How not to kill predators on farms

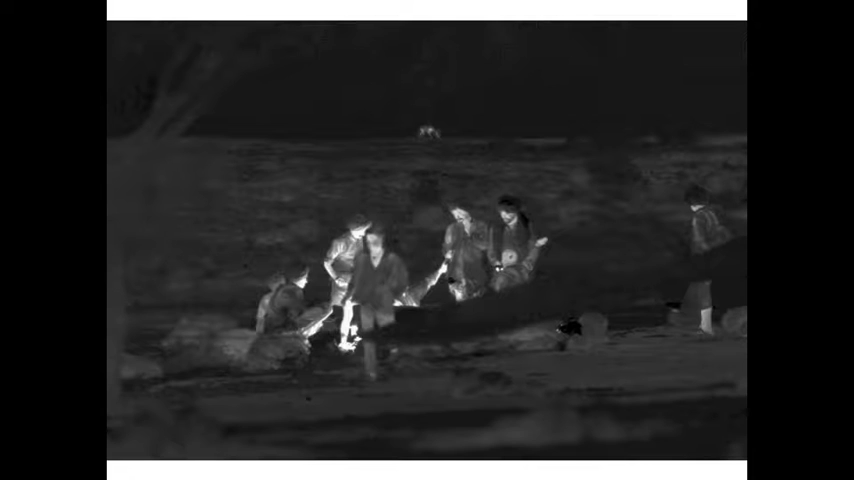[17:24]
And they have sheep. And their sheep herds, they walk with them, they're semi-nomadic, and the wolves follow them as they travel. And occasionally the wolves kill their sheep. That's a wolf there out in the background, and there's another picture of the wolf actually running off the sheep. And when he was there, he saw how this wolf ran off with the sheep, and he asked them what they were going to do about it.